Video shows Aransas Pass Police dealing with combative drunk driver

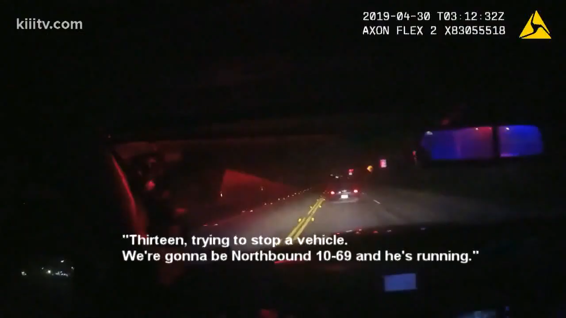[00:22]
13, trying to stop a vehicle. We're going to be northbound 10-9 and he's running. I was traveling down West Wheeler when I observed a vehicle traveling at a high rate of speed going westbound.
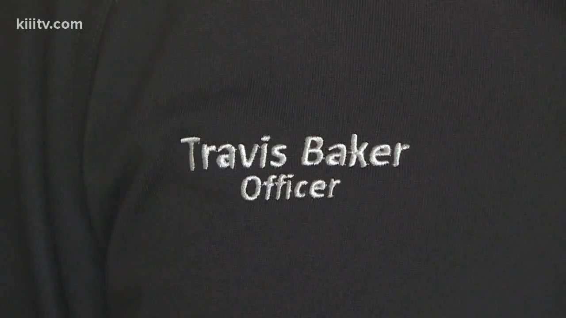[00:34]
Sergeant Travis Baker was headed back to the police station on Monday night to clock out when he came across the speeding car.
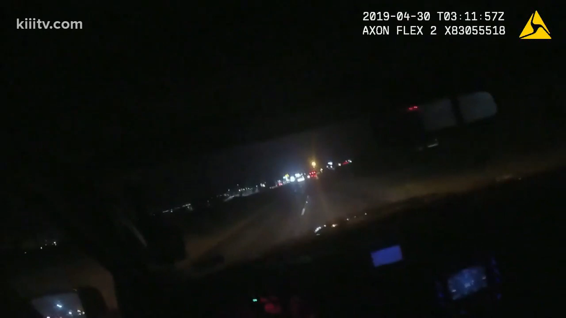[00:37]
The vehicle slowed down, believed it was going to stop,
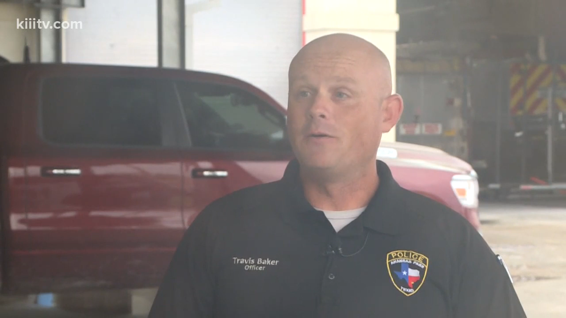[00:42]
and then he took off on me going northbound. With blue and red lights flashing and siren blaring, the chase ended after just a half mile. John Nornor, 9932, we're stopping. Taking every precaution learned from 15 years' experience and intensive training,
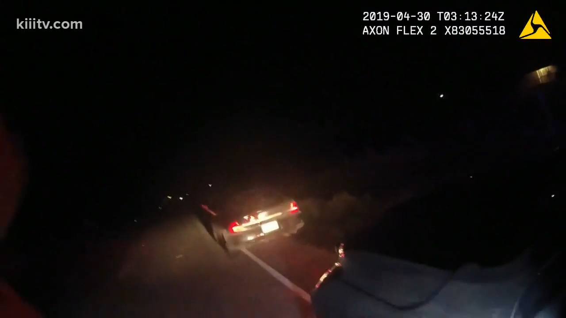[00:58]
Sergeant Baker approached with caution. I could see with my headlights into the vehicle, I could see he was consuming a beer in the car.